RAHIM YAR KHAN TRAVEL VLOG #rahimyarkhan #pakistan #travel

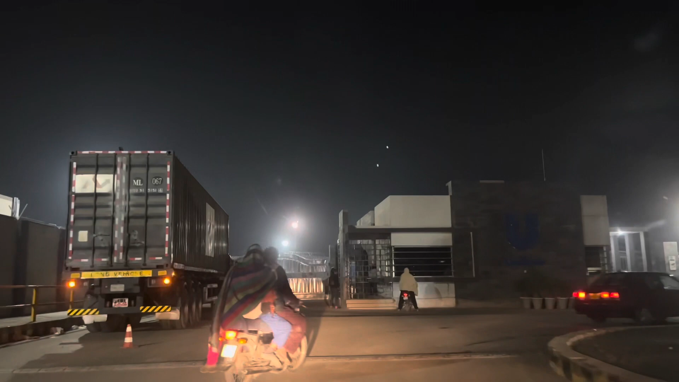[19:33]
सामने यूनी लीवर मिल्स का गेट है यूनी लीवर का प्लांट काफी बड़ा है और